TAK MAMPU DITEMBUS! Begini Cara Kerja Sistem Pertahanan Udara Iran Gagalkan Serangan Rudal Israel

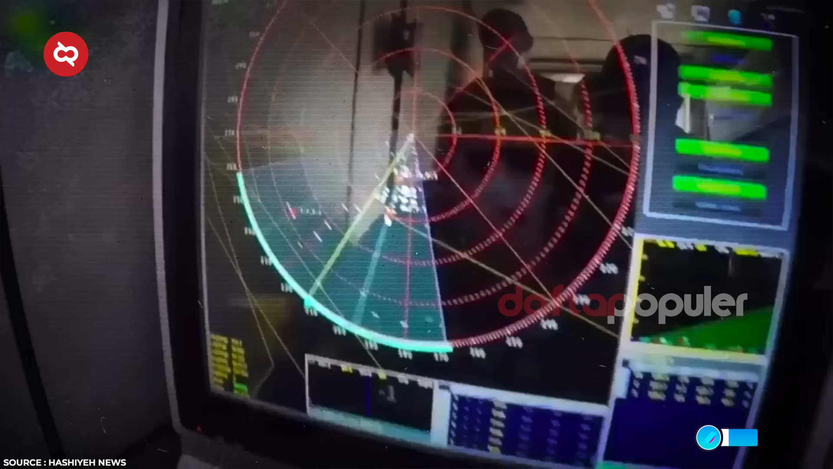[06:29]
radar yang dapat melacak hingga 200 target secara bersamaan
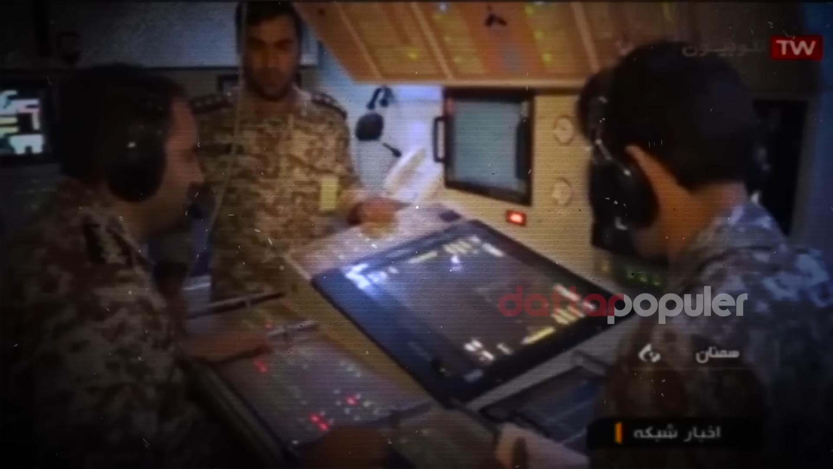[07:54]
sistem pertahanan udara jarak pendek Iran memiliki
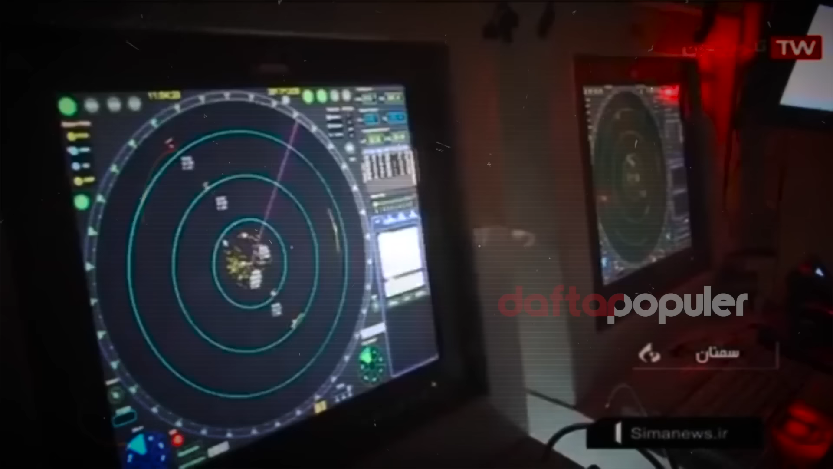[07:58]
berbagai teknologi canggih termasuk MERSAT dan teknologi anti-drone terbaru MERSAT adalah sistem
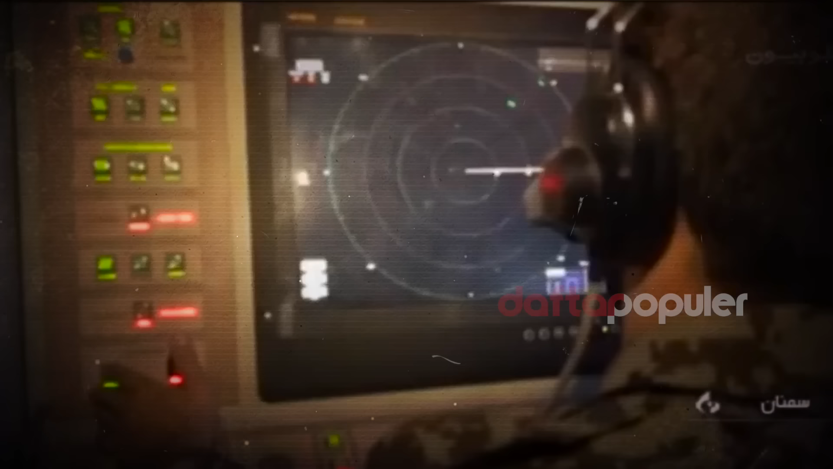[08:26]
Sistem ini mampu mengunci target pada jarak 80 km
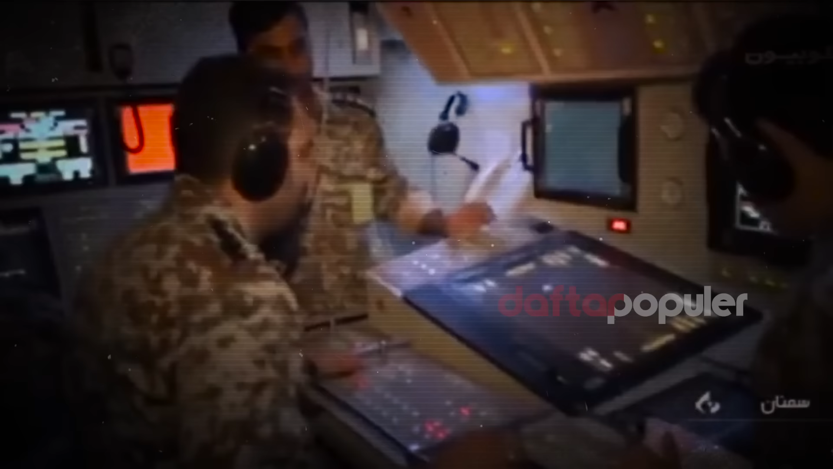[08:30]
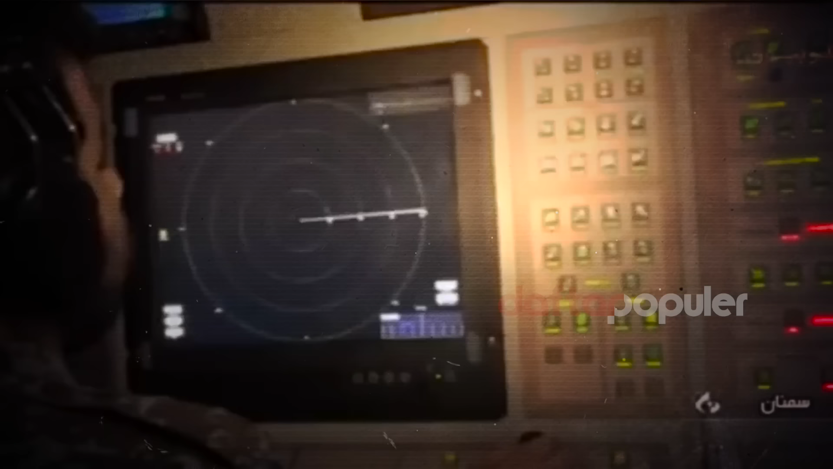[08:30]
dan mendeteksi target dengan
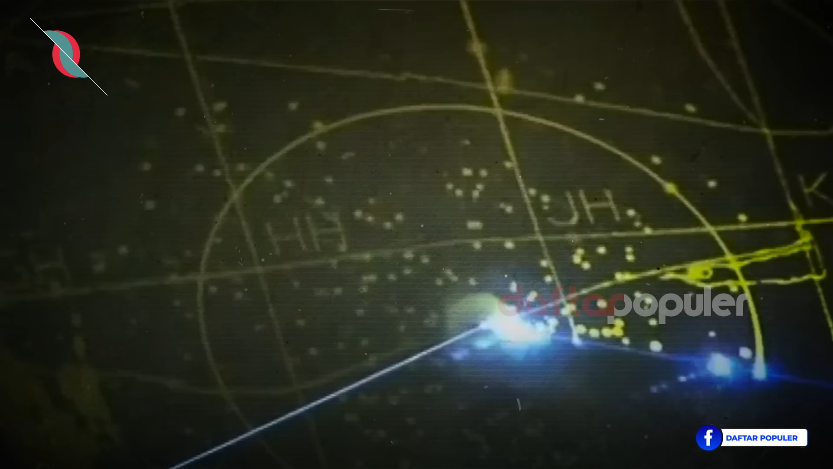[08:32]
RCS 0,5 m persegi hingga 110 km Dalam uji coba,
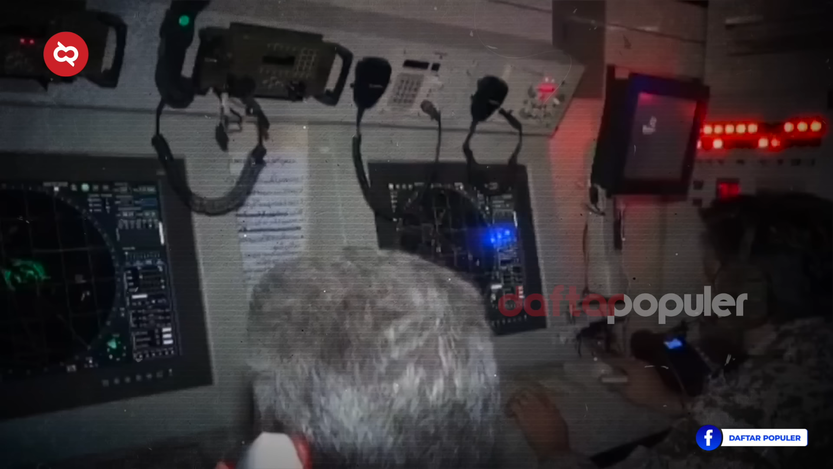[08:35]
MERSAT ini telah menunjukkan kemampuan untuk menembak jatuh UAV dalam berbagai